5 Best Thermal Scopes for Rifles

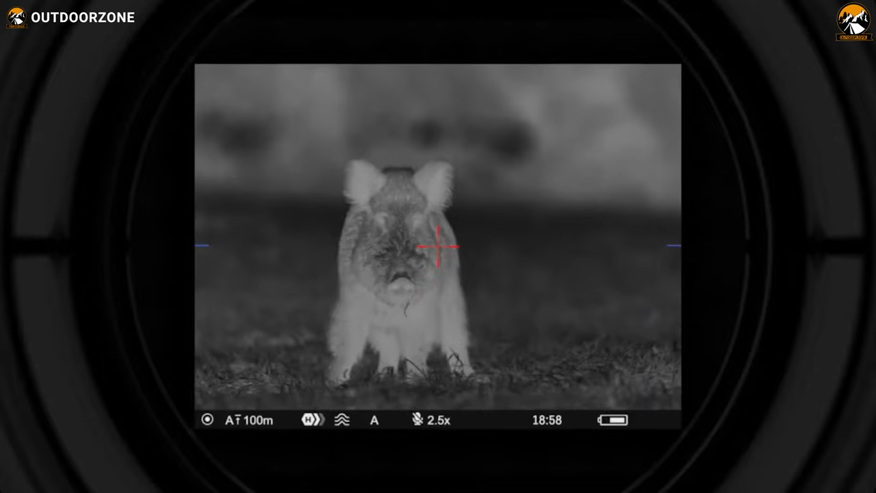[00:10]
It makes sure your shots are hitting precisely on your target, and it becomes an essential accessory when you're shooting during low-light conditions or even nighttime.
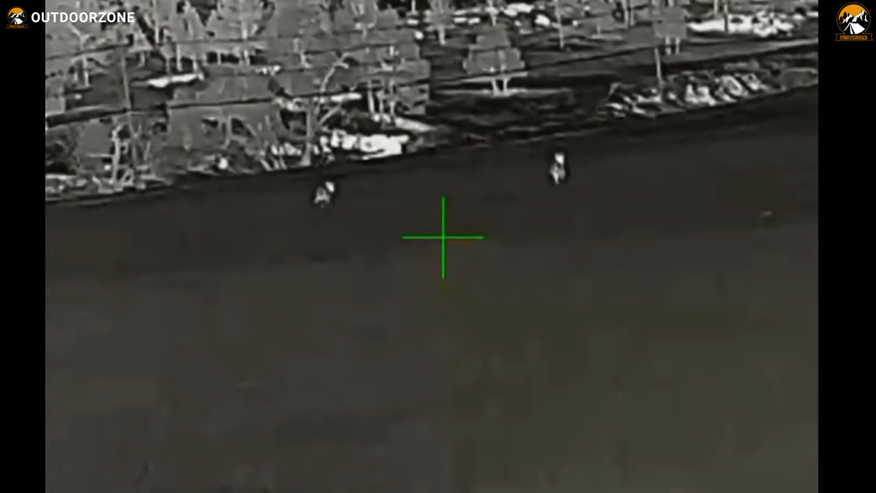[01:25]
When it comes to its optical performance, this thermal scope has an optical magnification of up to 2.3 times, which can be doubled with its digital multiplication support.
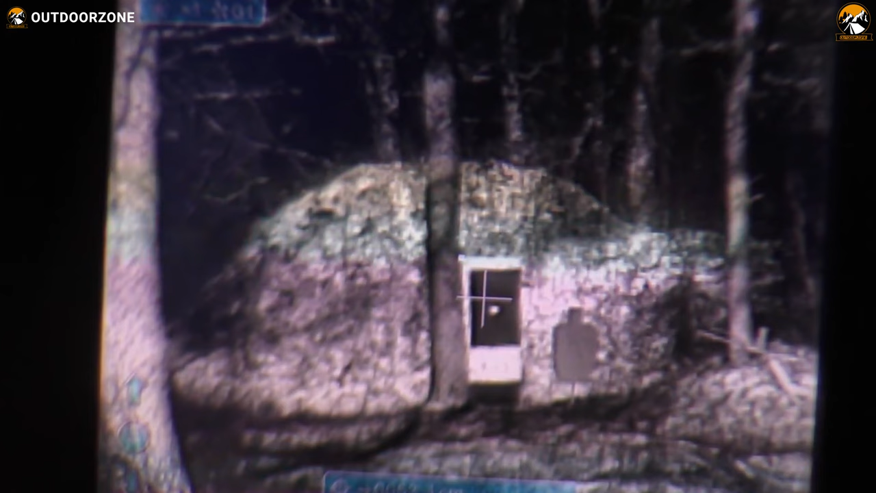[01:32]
Plus, having 256 times 192 pixels of core resolution and
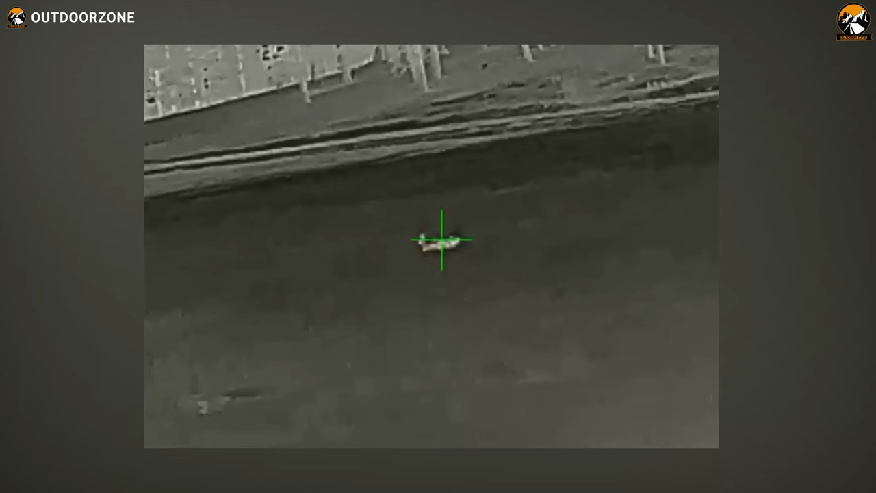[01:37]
less than or equal to 50 millikelvins of thermal sensing capability,
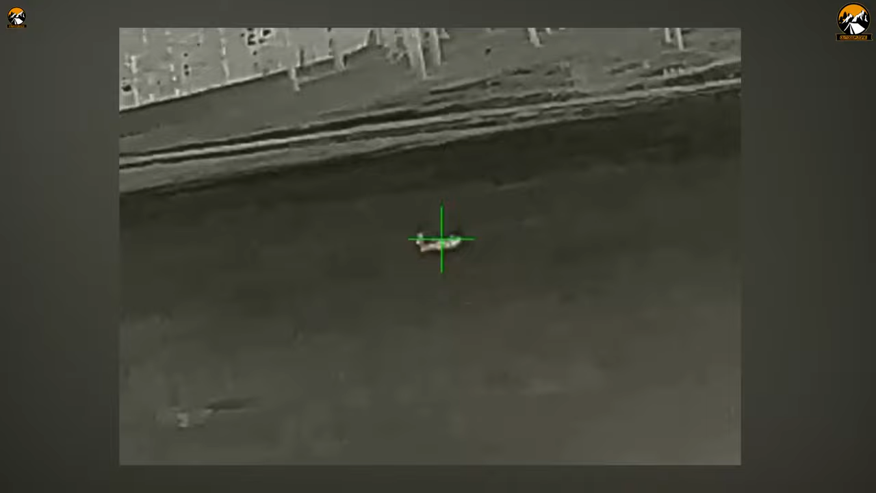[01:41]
this rifle scope can deliver you some really crisp images so that you get the perfect location of your prey.
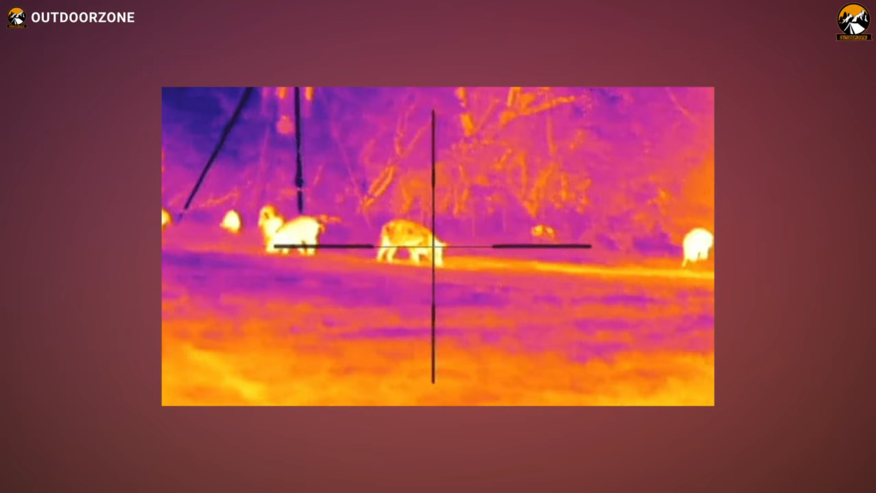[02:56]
Plus, the ArmaCore thermal detector will show you an enhanced and more detailed view of your prey.
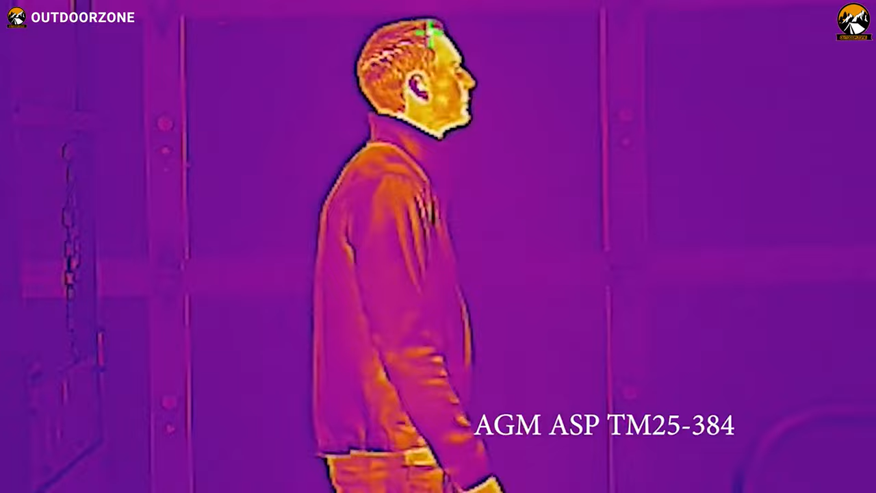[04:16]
Not only that, you'll get 17 microns of an uncooled thermal detector that'll deliver you some crisp outputs with 288 pixels of thermal resolution.
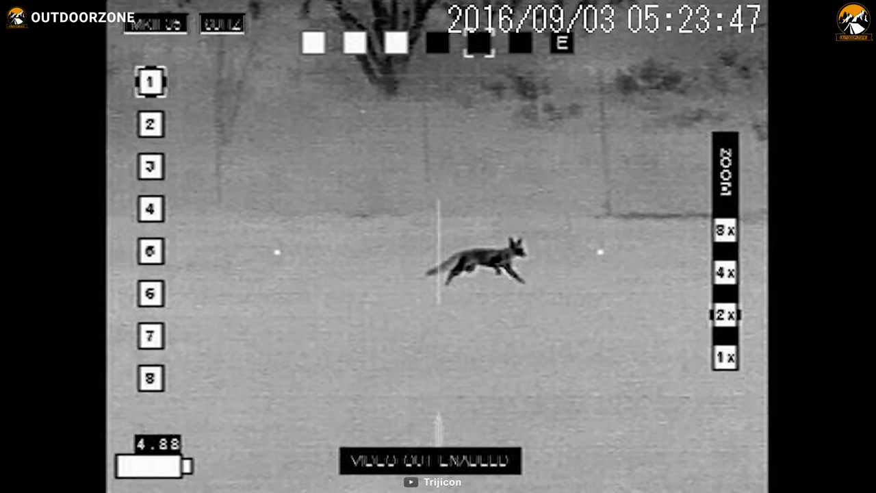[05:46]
excellent thermal sensing capability, and versatile power sources make the Trigicon Reap IR a capable choice to have.